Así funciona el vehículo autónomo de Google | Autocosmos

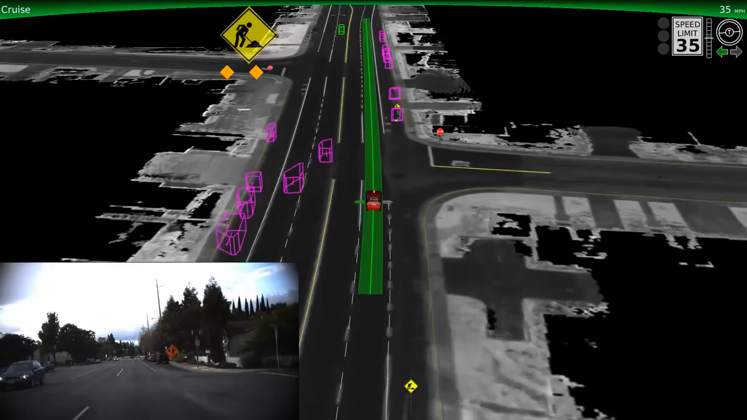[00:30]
We've taught the vehicle to recognize and navigate through construction zones.